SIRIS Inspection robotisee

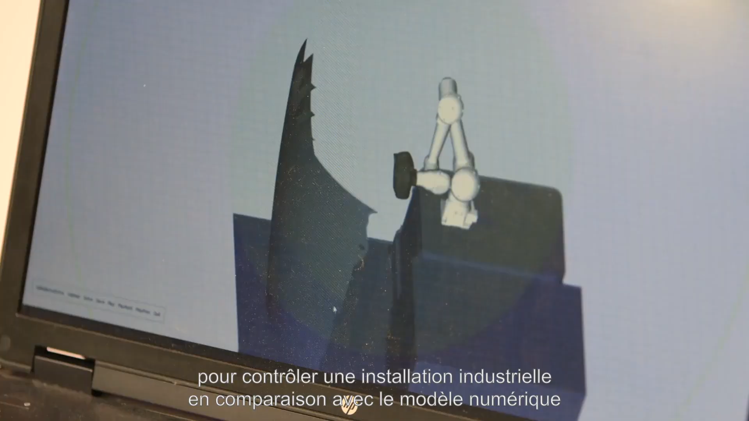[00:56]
wheel and the digital model of the industrial setup we have to control.